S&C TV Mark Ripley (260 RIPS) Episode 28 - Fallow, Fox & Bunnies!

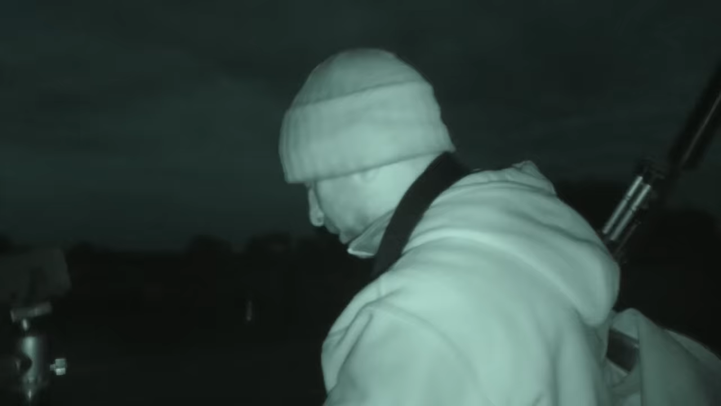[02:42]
Before I go too far, I'm just going to put a few rounds in the magazine and
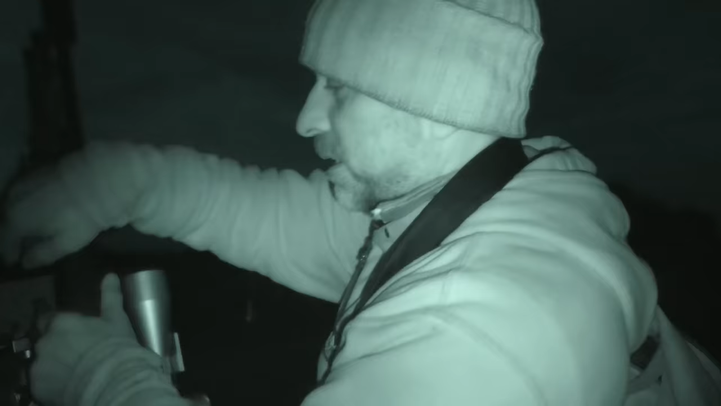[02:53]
put the night vision on. It's still a bit too dark to shoot anything at the moment, but I'll put it on there, not for the deer, but just in case I bump into a fox anywhere around before I get to where I want to be.
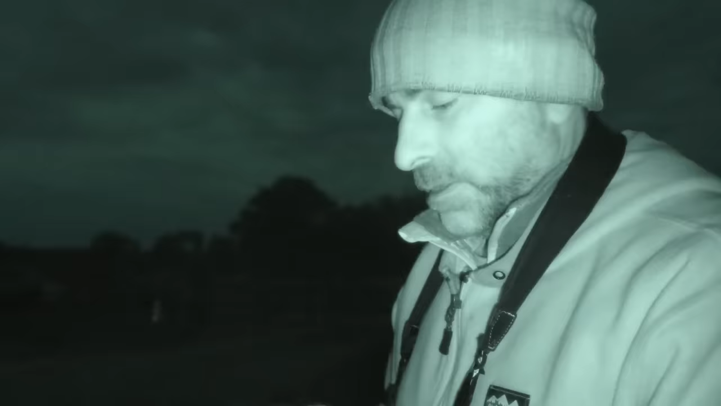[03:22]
So again, this morning I'm using the PARD 007, it's the SP 007, the newer version, a little short one.
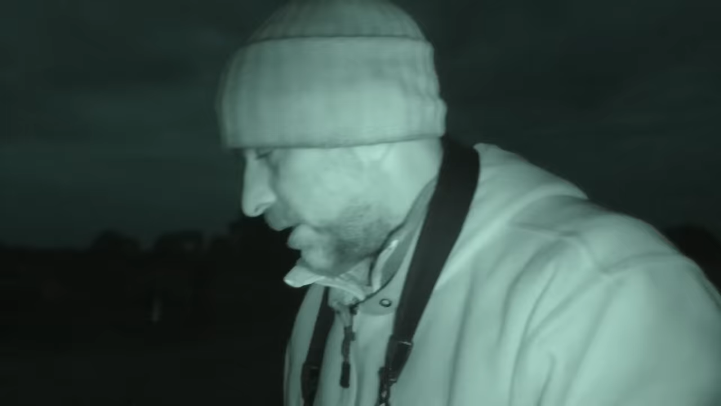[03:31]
So,
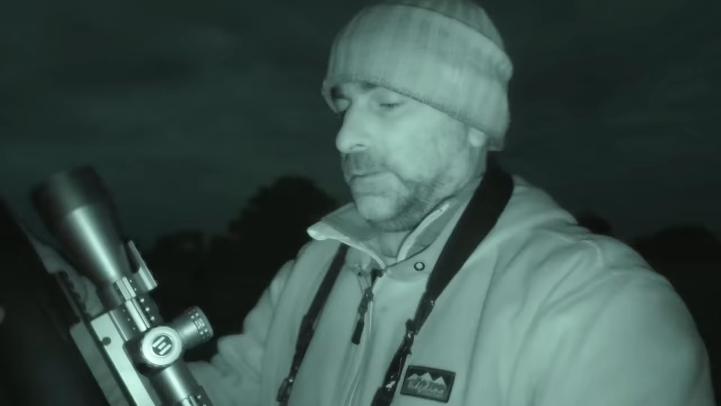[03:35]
that should just slide on the back of the scope, like so.
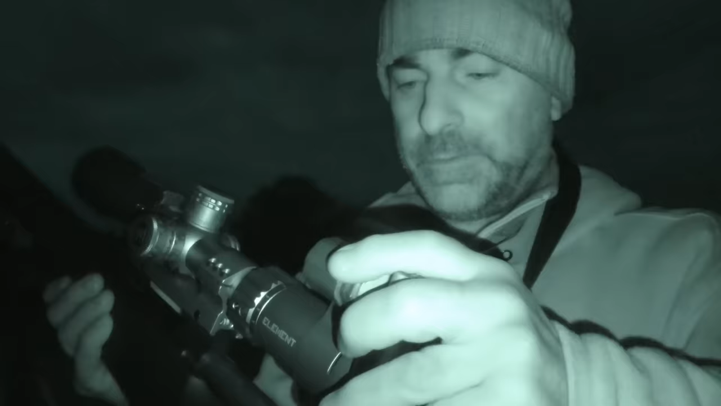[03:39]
Line it up, lock it down.
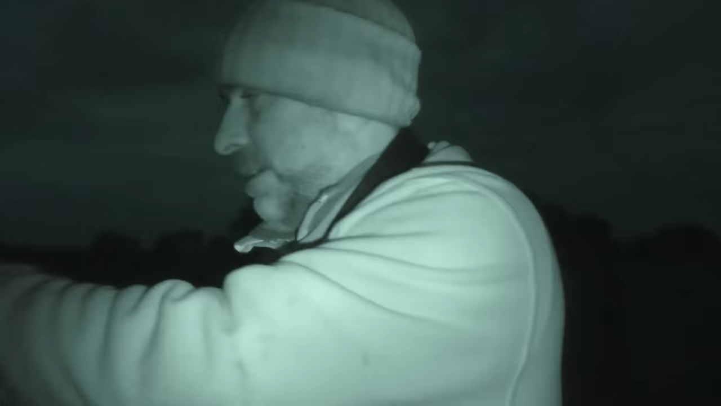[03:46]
Easy as that, converting your day scope into a night vision unit. Ideal, right.
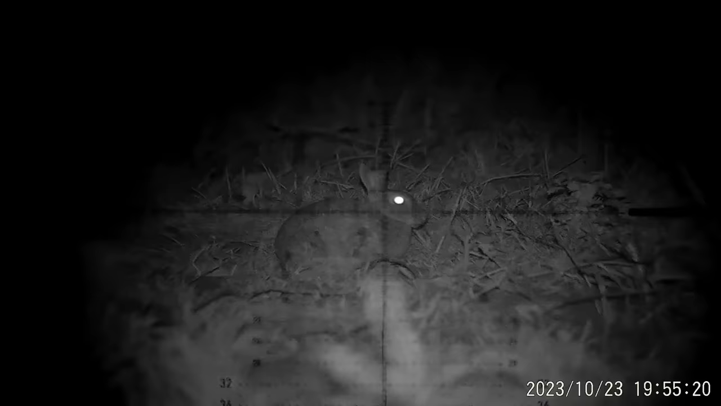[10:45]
I've had shots this evening from between,
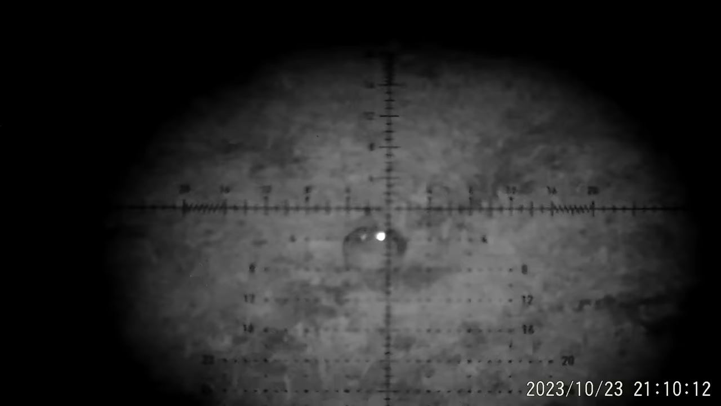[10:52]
I think the closest few were about 30 or 40 yards, and the furthest one was 220, so it's not too bad. A stretch with a little 2-2.
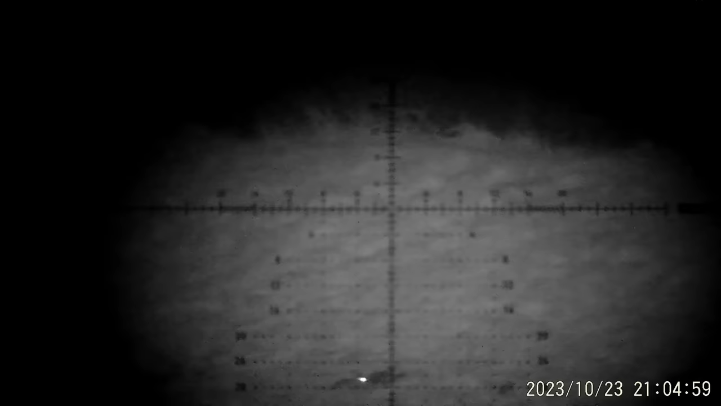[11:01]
That's just using subs, Winchester subs, and that's a B14R,
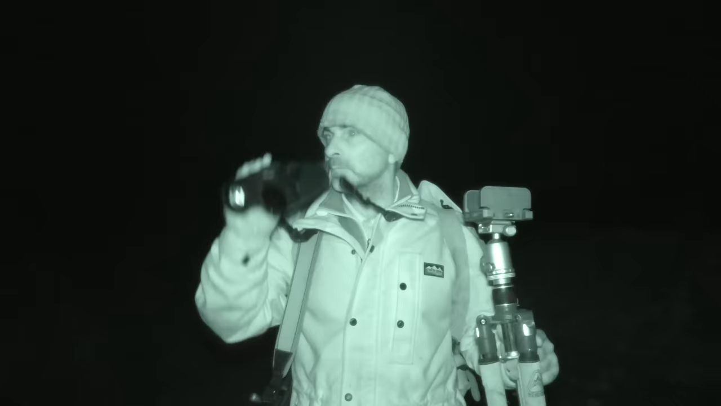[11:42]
comes the rain again. Got the Mauser 243 out again this evening. Quite like this little rifle. It certainly seems to be knocking stuff over well.
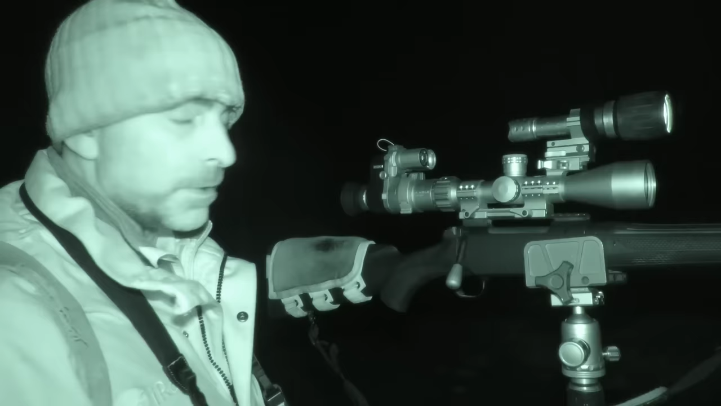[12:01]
It's got the Element Helix HDLR 2-16x50 scope on there.
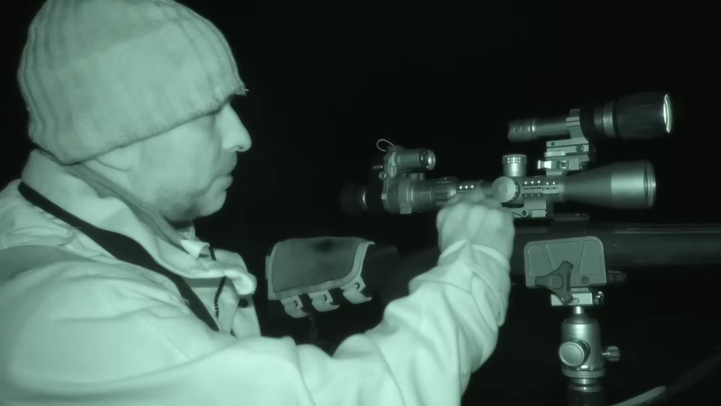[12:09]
Sports match quick release mounts as always, and the PARD 007 SP, and got the illuminator sat on the top there on the wiki light mount, and of course recon tripod.
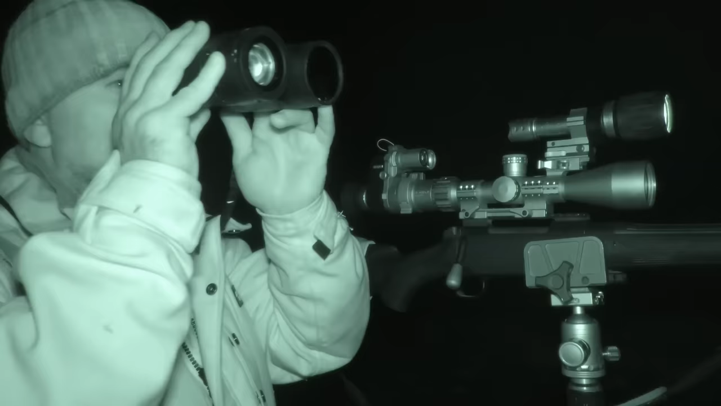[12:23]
Oh, and not forgetting the Geminis. These are the Infiray Gemini thermal binoculars.
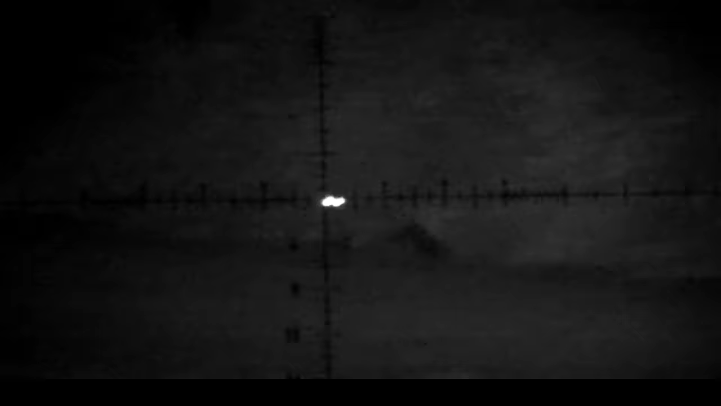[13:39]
He must have been between 130 and 160 metres.